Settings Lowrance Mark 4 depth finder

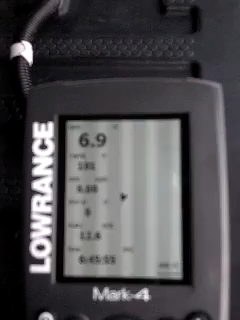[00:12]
I previously had a question asking about the settings and the clarity settings on my sonar. If you'll notice on this, and again my camera is not real clear, but if you'll notice it shows the depth that I'm at. It shows 6.9 feet. It shows the water temperature.
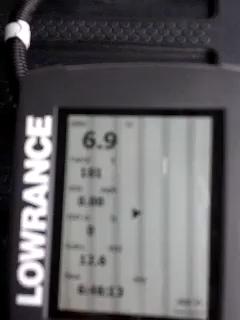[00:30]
Right now it shows 101. We're sitting in the garage with it pretty hot in here. It shows the ground speed in miles per hour, which is zero.
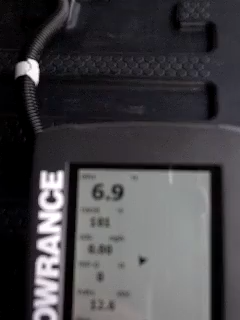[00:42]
I've reset the trip distance over ground, which is zero. It shows the voltmeter
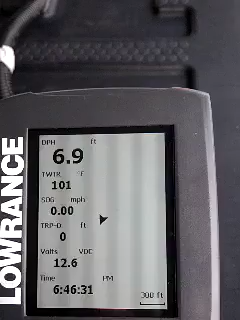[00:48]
on my battery,
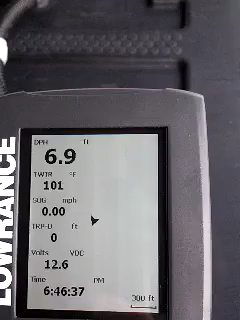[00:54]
On screen: depth 6.9 ft, water 101°F, speed 0.00 mph
and then it shows the time, which is setting at 6.46 p.m.
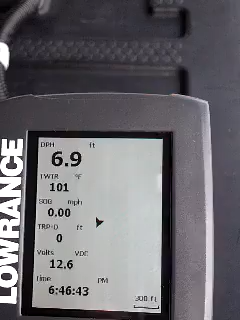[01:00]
On screen: depth 6.9 ft, water 101°F, speed 0.00 mph
It does show real clearly right now that there is no depth or anything, and it's simply because I am not in the water, and so I don't know that anything that I'm going to show
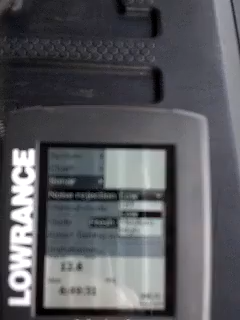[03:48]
amount of junk that you're showing up on the surface. It's what I understand from the settings.
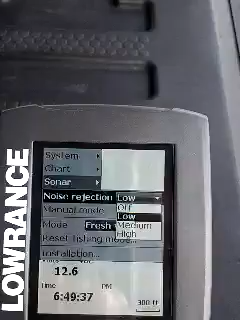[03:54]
I leave mine on low because I seem to have very little issues with that.
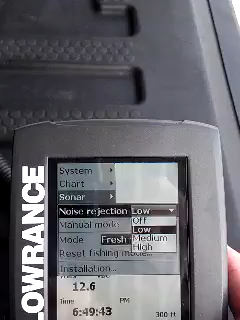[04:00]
I'm going to hit the menu button to back up. If you'll notice, I leave my mode on freshwater and my fishing mode.
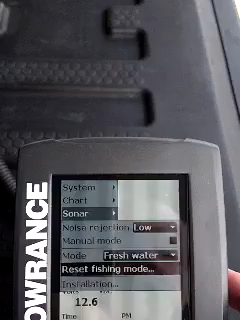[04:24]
And then it has an installation area. And I don't want to do anything on the installation.
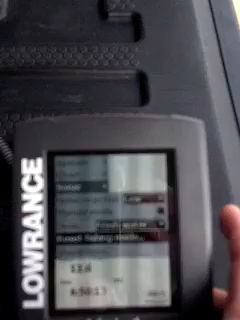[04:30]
I'm going to hit menu and go back. Alarms. Now, I've set this one time to show that it's fish.
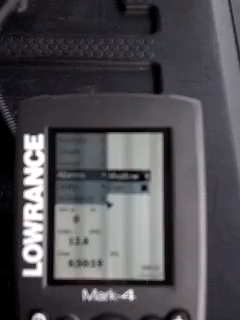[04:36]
It does show me if I hit shallow water. And I've got the depth set at three feet.
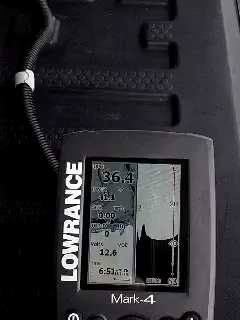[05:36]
One of them shows the depth and where I'm at on the lake.
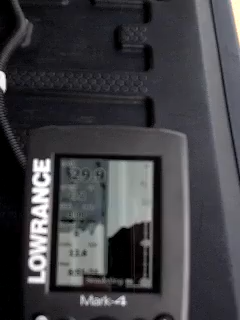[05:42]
And then the other one is showing the bottoms of the lake with the fish.
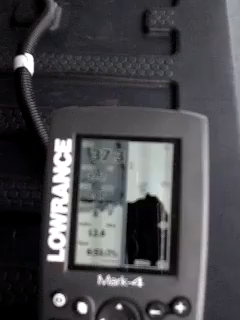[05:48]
And again, this is a sonar split screen.
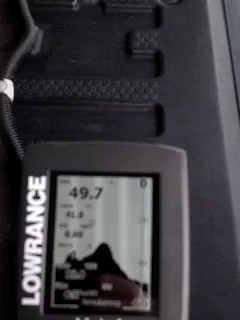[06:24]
We are sitting in Conway, Arkansas. Don't know if this has helped,
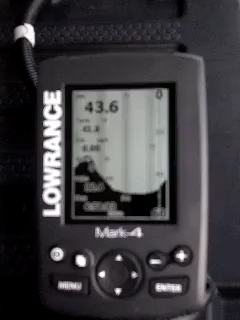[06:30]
but hopefully gained some understanding on the sonar Lawrence Mark IV. You'll notice the blinking across the screen. Anytime you're doing a video of a screen,
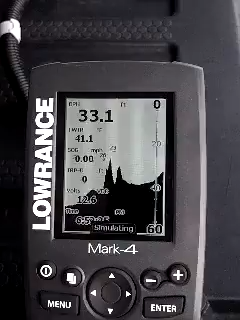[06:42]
On screen: depth 33.1 ft
that's that screen refresh. And depending on how fast it's refreshing is how fast it will happen. There is also a ping setting on the sonar.
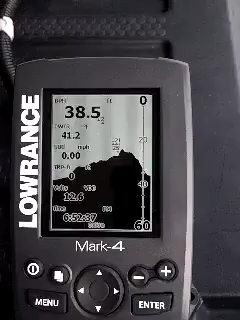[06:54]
On screen: depth 38.5 ft
And I did not see that. But if you'll set that ping setting, it'll talk about how many times that your sonar goes out and looks for a signal. You can set that to a very fast rate or a very slow rate.
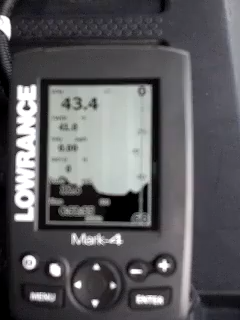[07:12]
And that will also change some of the ways that you see noise or junk on your screen.